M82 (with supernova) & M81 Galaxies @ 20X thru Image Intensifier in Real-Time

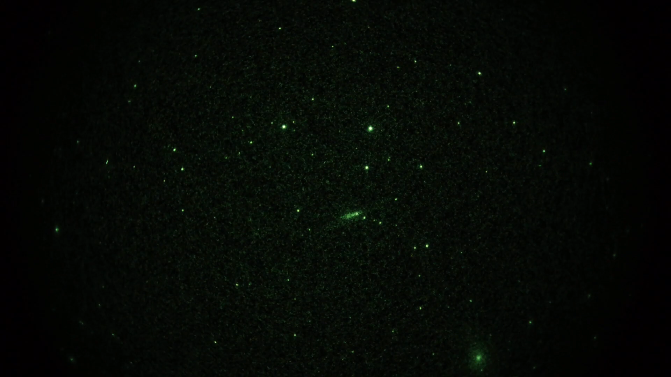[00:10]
with its very temporary and suddenly discovered supernova. What do we got here? We got a cigar-shaped galaxy. This is at pretty low magnification. It would be 25 power. Or is it 20 power? No, it's 25 power. And you can see M82 in the middle of the field, kind of that small cigar-shaped smudge.
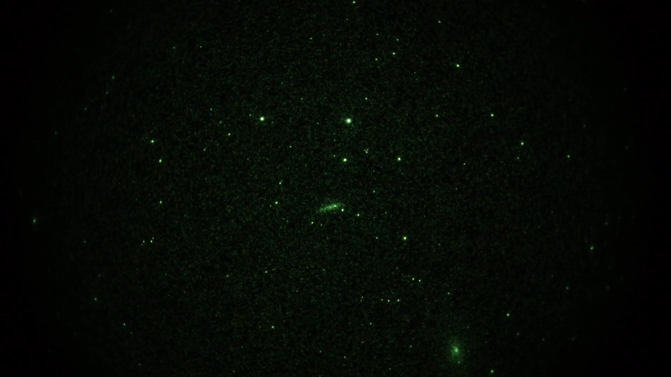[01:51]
But there you have a supernova at low power through a Sky90 telescope, which is only less than 4 inches of aperture, but you can see it there. Definitely prominent. By the way, camera settings here are 30th of a second shutter, 30th of a second shutter, 1600 ISO. So 30 frames a second. Anyway, we've got a galaxy with a supernova and its companion off to the lower right. taken from Mount Pinos, California, in below freezing temperatures. Oof, chilly. Yeah, that's for sure. Night before the Super Bowl. Okay, that's it.